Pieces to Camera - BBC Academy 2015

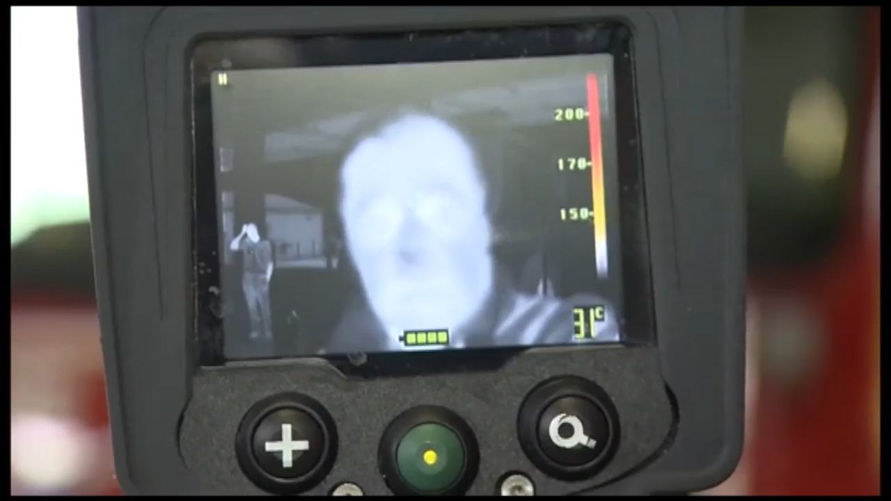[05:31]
This thermal imaging camera, for example, is much lighter and easier to handle.